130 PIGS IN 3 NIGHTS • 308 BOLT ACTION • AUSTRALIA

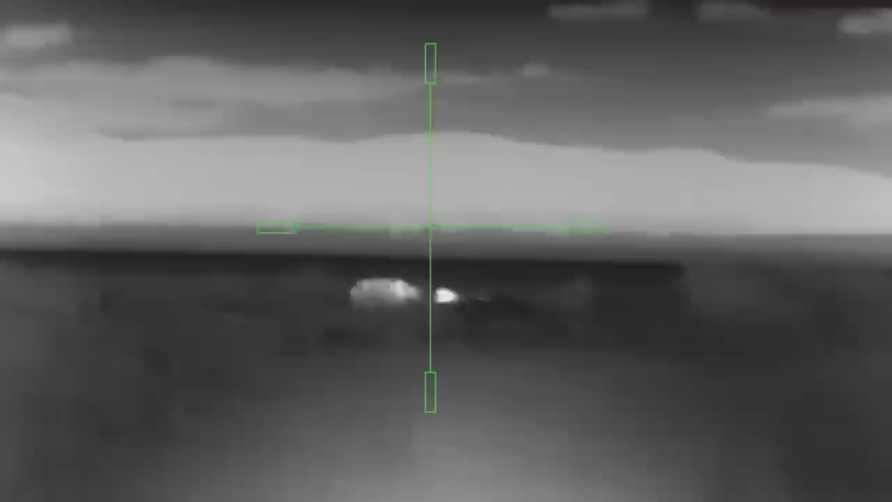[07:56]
On the way back to the car, these two pigs popped out and I had a crack at them freehand.
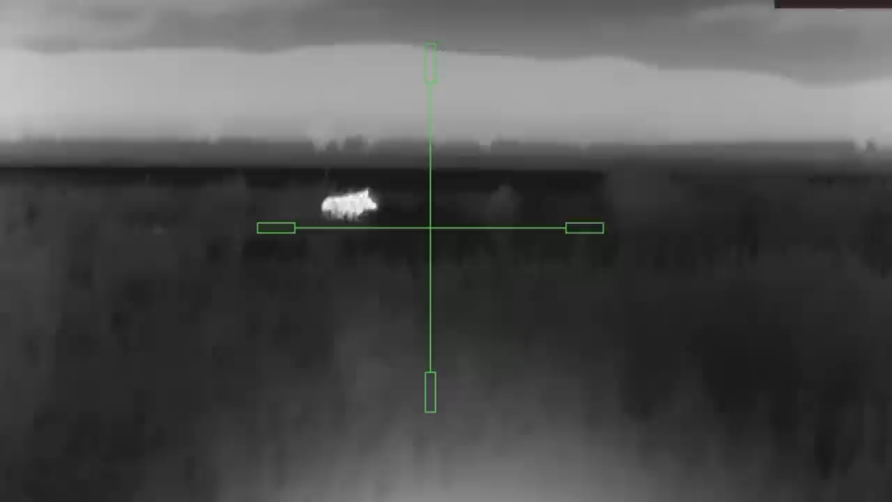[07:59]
Got the first one. And I got the second one.
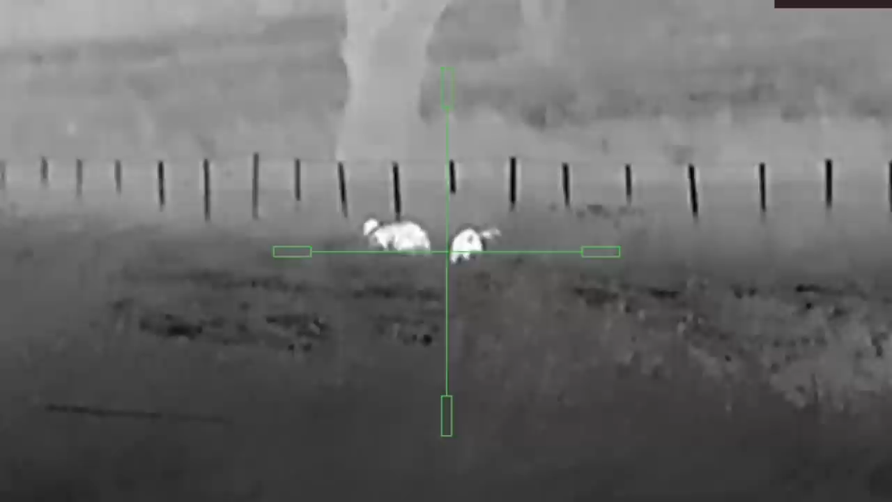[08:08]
I'll go the middle one. Go down, Rob.
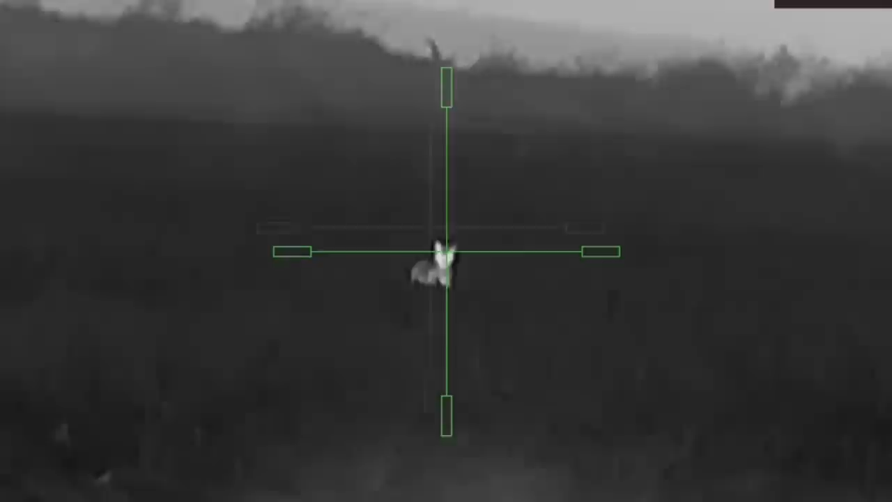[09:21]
we've driven past this fox twice already third time unlucky for him